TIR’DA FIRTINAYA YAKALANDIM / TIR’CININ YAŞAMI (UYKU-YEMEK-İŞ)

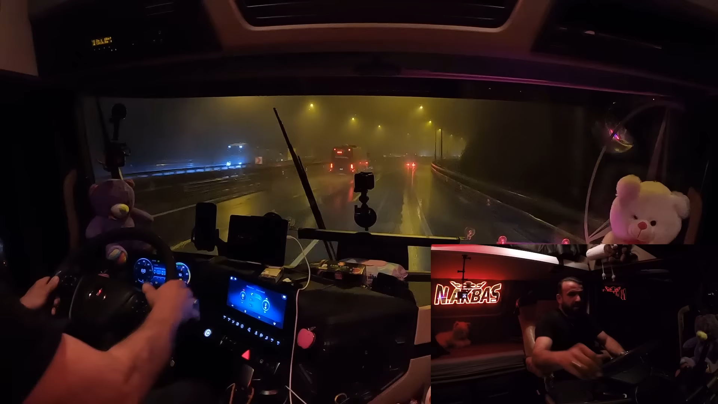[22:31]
Ama sis var, onun için ağırdan ağırdan gitmeye çalışıyorum. 5 kilometre aşağıda çalışma varmış. Bana böyle yazıyorlar. Saatimiz de 3. Vallahi 3 olmuş. Normalde yatacaktım de Gürsen'e kadar bir gideyim.